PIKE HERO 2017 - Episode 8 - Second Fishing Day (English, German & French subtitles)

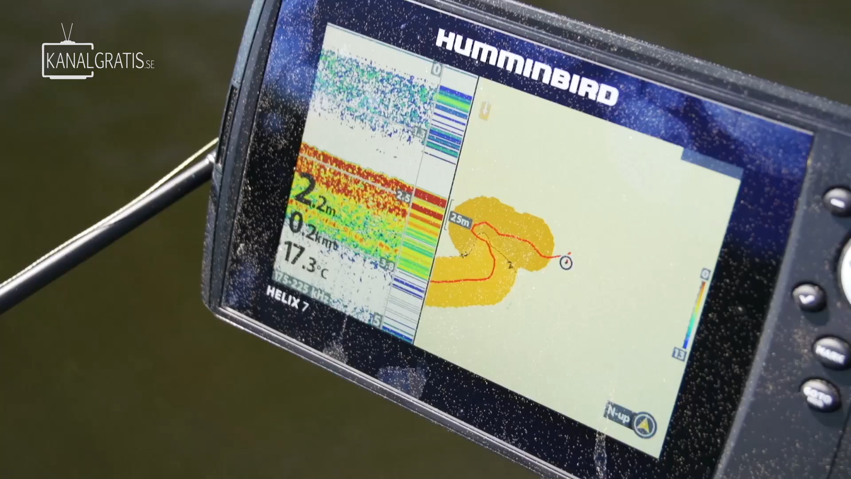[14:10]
On screen: depth 2.2 m, water 17.3°C, speed 0.2 km/h
Det är 2 meter här. Ja, då kastar jag väl in på en meter där mot vassen. Ja.
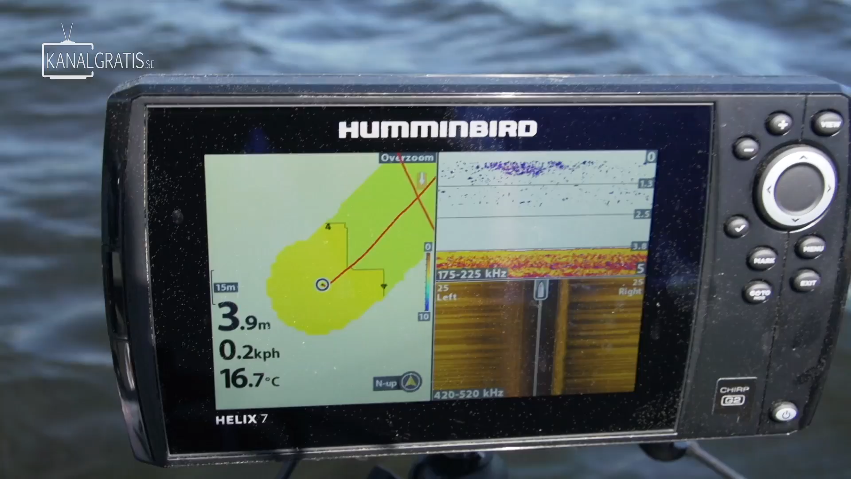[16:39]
On screen: depth 3.9 m, water 16.7°C
Ja, just nu har vi 3,8 meter under båten och det har börjat blåsa upp lite.